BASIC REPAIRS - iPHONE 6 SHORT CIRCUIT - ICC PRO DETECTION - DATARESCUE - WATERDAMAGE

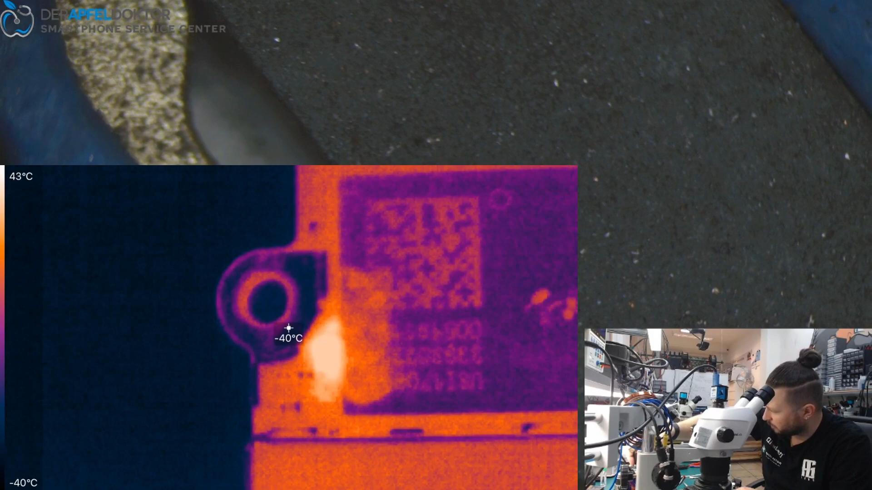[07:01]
On screen: spot -40°C, scale top 43°C, scale bottom -40°C
6 just a little short on VCC main next beside to the Wi-Fi module okay